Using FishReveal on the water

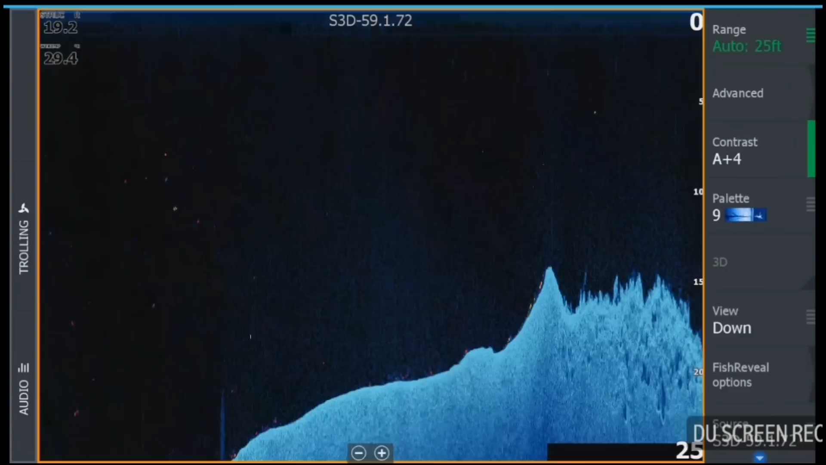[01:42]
So we'll go through and try and find some bait and I'll come back and have a bit of a play with the different palettes once we find a couple of larger targets.
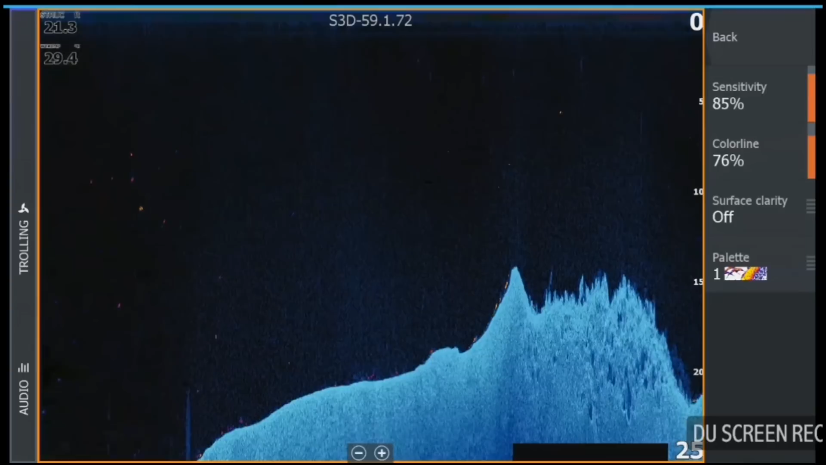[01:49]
So you can see we're on top of a rock bar here at the moment. We've got a small bit of bait on the backside of that rock bar. Just in that little hole, we've got a couple of fish showing up in the contrasting colour down the bottom. Then as we come back up on top of this rock bar, you can see there's a bit of bait, like a big bait ball sort of coming through there now.
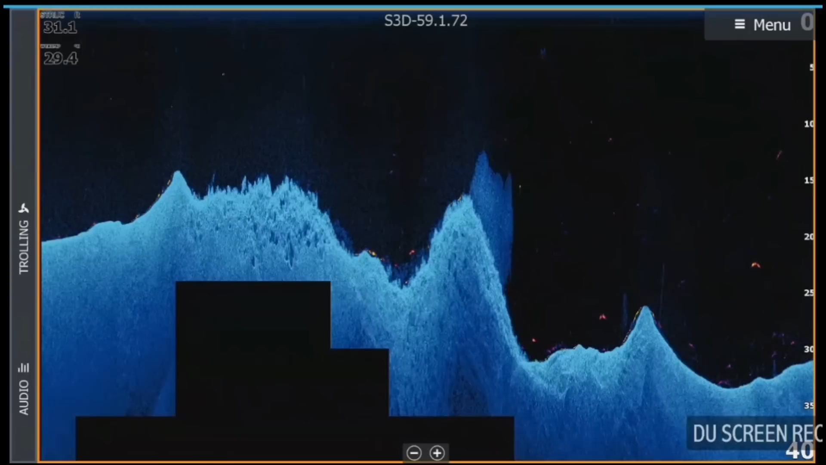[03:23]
but also finding those fish in around trees and things as well. So you can see we've got a nice target sort of mid-water there. And a few smaller fish close to the bottom. I've found an area here that's holding a few prawns down in along the bottom before this rock bar,
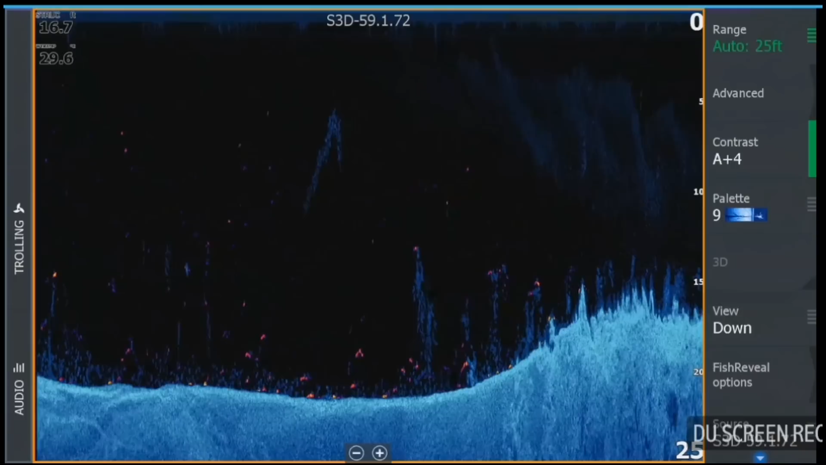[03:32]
but it's also got a few larger fish sort of showing through the prawns as well.
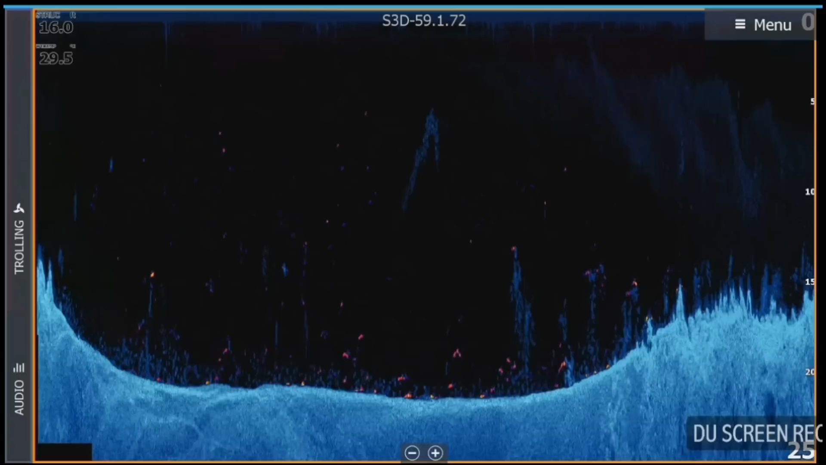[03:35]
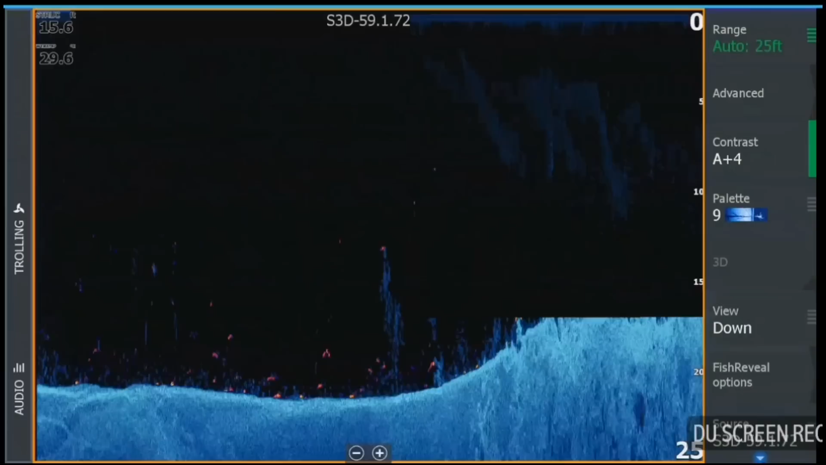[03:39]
So I thought I'd demonstrate now how going into our fish reveal options, coming in and choosing different colour palettes is going to make your targets look different against your colour palette. So you can see some colour palettes use more sensitivity, so you're going to have to play around with your different sensitivities and things like that.
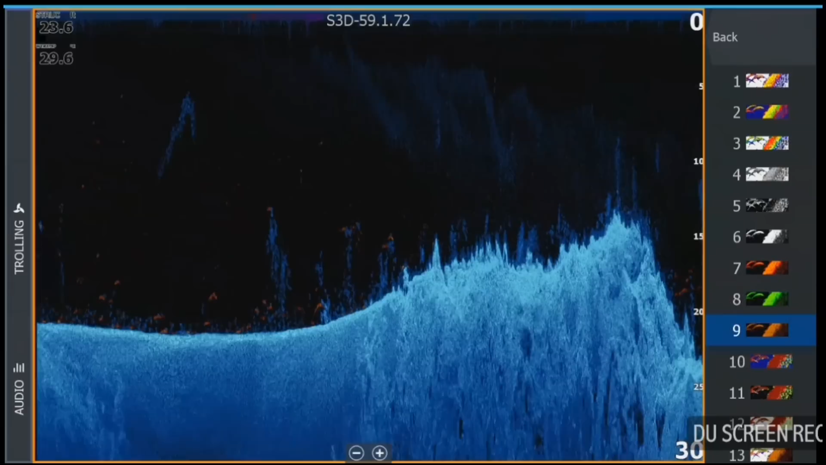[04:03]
Yeah, and they're all going to show your fish a little bit different as you go. So you can see with that colour palette,
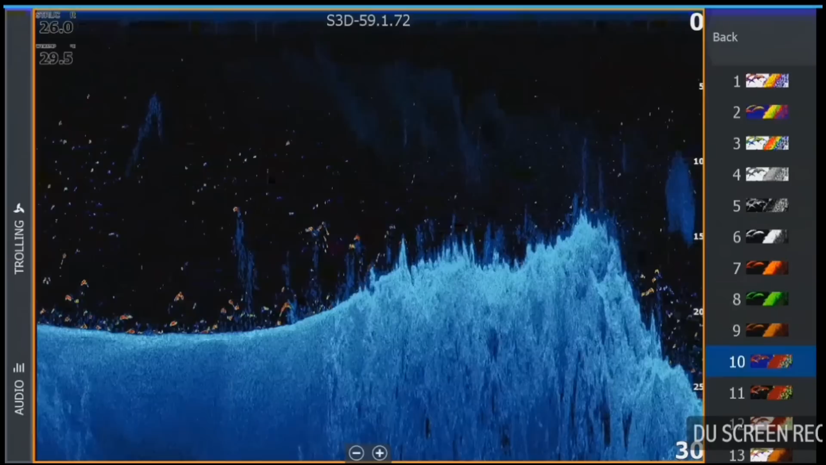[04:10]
your fish targets are showing up a lot sort of brighter against the blue, but you're also picking up a little bit of the clutter up in the screen. So we'd have to go back to our sensitivity and run this sensitivity a little bit lower for this colour palette.
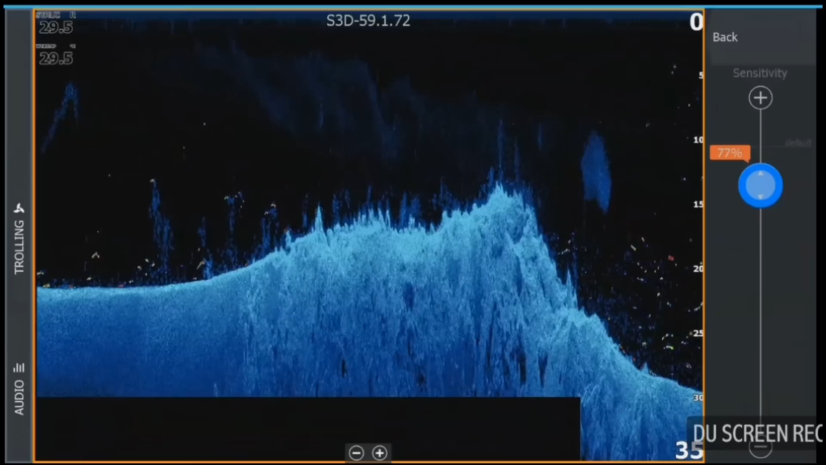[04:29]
Yeah, it's a really cool feature and it helps to find those larger targets from that bait and from that structure.